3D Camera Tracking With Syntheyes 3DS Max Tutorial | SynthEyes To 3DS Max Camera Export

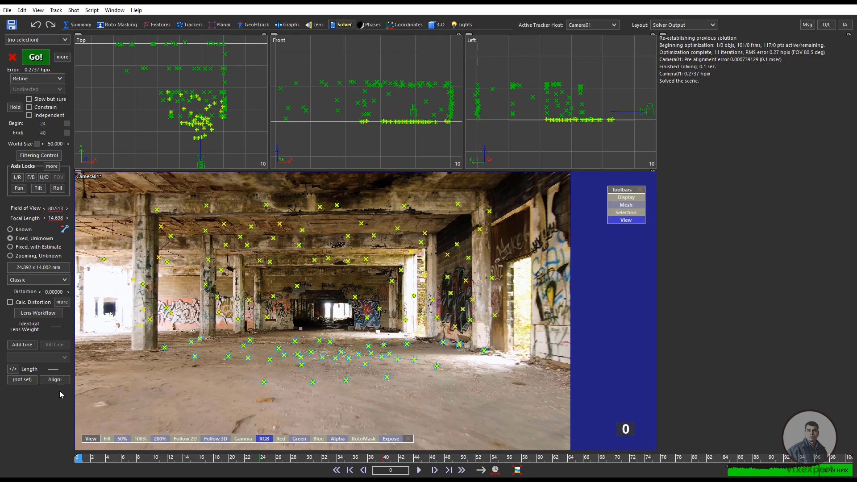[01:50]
now again just we have to click on this go now just I am getting this improved error which is 0.27 still if you are getting this little bit higher then you can also calculate your lens distortions here then after this if you want to orient your scene then go to this 3d tab here tab just we have to check out the scene orientation even if you want to define your scene origin point or center point then you can also define maybe suppose just
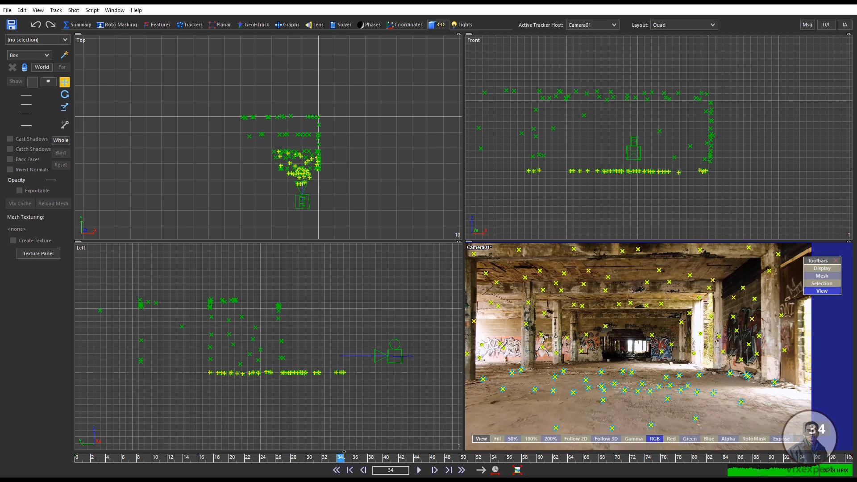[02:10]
I want to define maybe at this point as a origin or scene origin here so this one here so here just have selected so that you can check this point here so this is here so what we have to do simply in this left side just we have to select this move tool then we have to click on this hole so just we can shift our entire scene so just we have to click this one here now just we can move this entire scene even
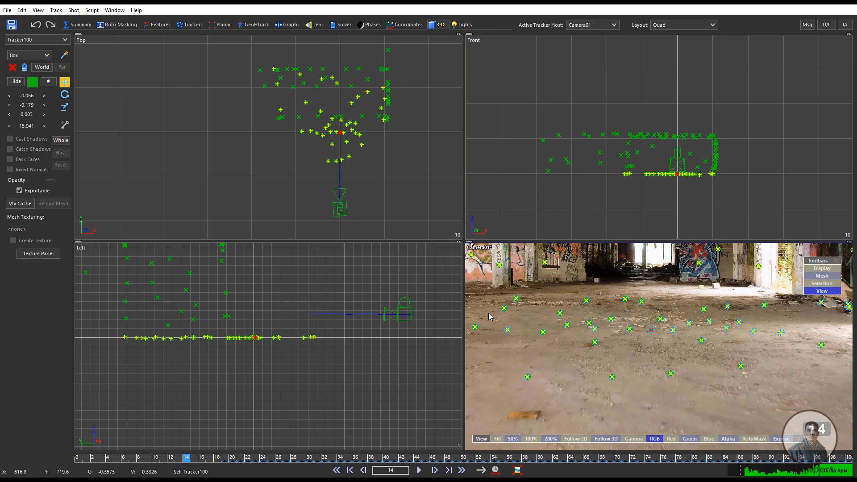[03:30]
so now just I have defined over this scene center points here so just we can check this one here even suppose if you want you can also just select this layout quad perspective view then select this lock camera and just you can check through this grid here so usually just you can see all these things here now just you can see here so first area just save our project then we have to click on file save project and select your folder so inside this folder so inside this folder just i am going to save this one here
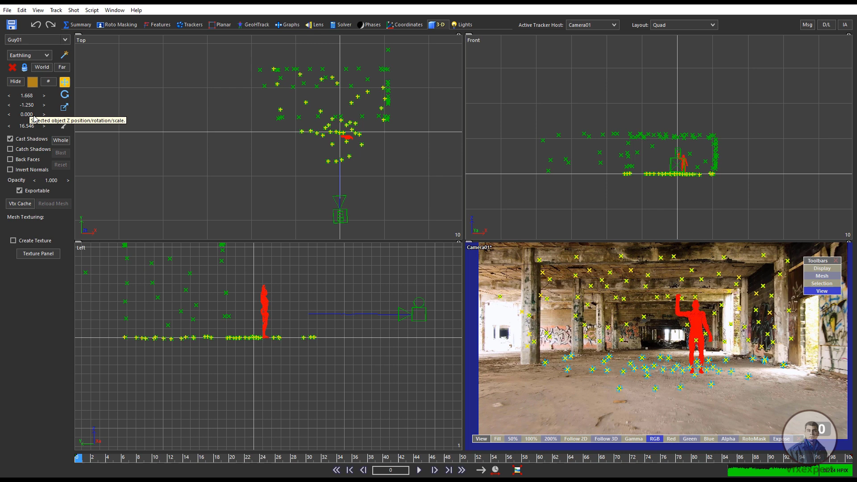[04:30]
then we can take this move tool and just we can place according to requirement so now just we have to check this one here even just you can select this again earth link and just you can adjust this size i think this is sufficient here even suppose if you want little bit to adjust your scene orientation then you can take this rotate tool
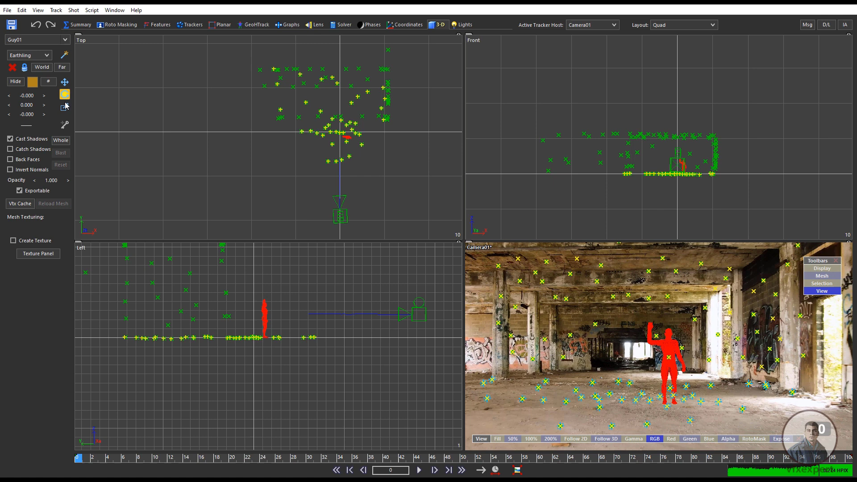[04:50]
and just you can check this hole then you can adjust your scene orientations here so now finally just i am going to export this camera track for 3ds max
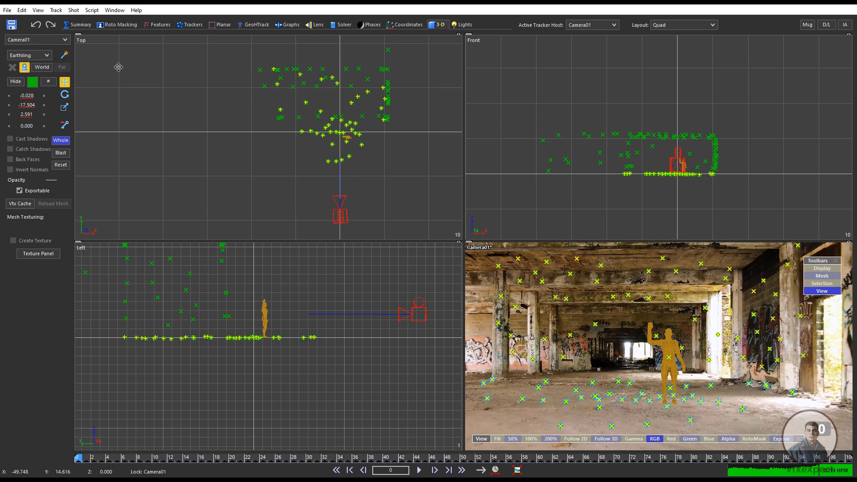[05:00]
so for this just we have to click on file then export then go to this folder then inside this you will get this max script version 6
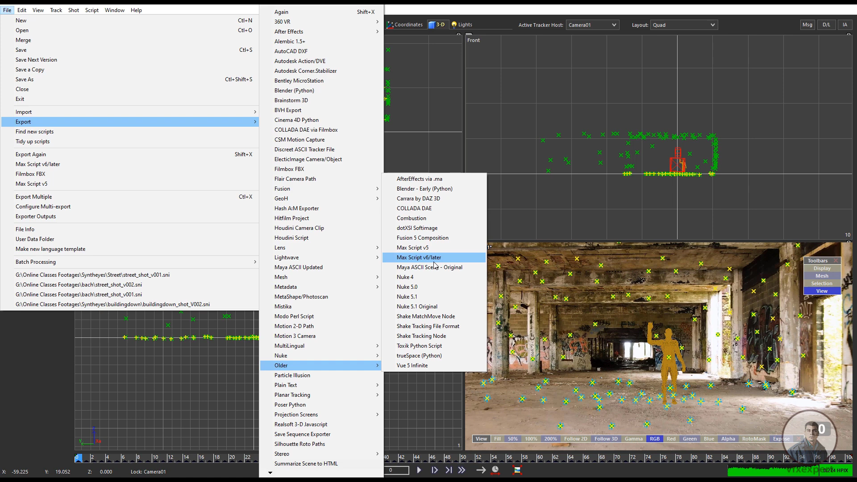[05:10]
or later here so just we have to click here then we have to select folder so just i have selected this street folder and just we have to give a find name
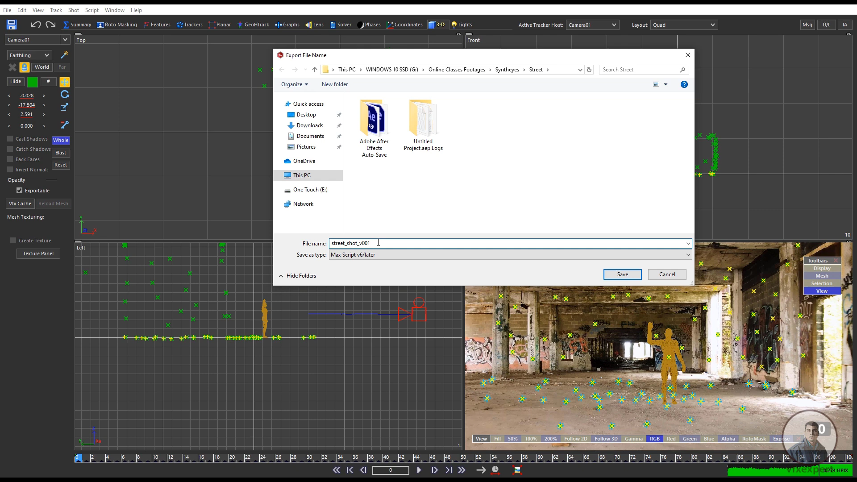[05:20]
then we have to click on save then inside this box okay so just we have to define our this starting frame or image sequence starting frame so just type define it here one so according to your image sequence just you have to define your starting frame here now just you have to click on ok
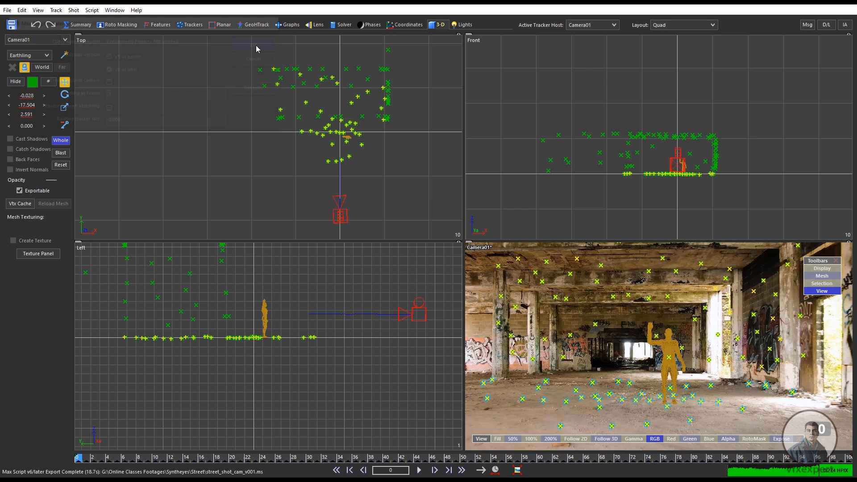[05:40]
now again just click on finally the save file here save now just i am going to see how we can import this camera tracking data inside 3ds max so now come inside 3ds max